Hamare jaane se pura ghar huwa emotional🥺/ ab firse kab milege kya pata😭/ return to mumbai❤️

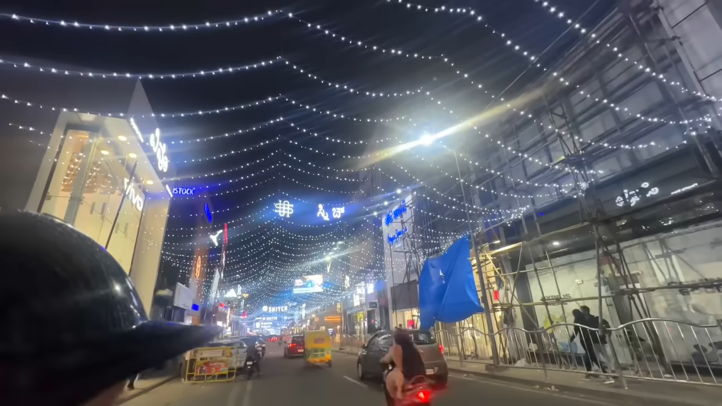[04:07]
हाँ यहाँ पर अभी हम लोग घूम रहे थे तो यहाँ पर पूरी लाइटिंग की लाइटिंग मस्त लग रहा है।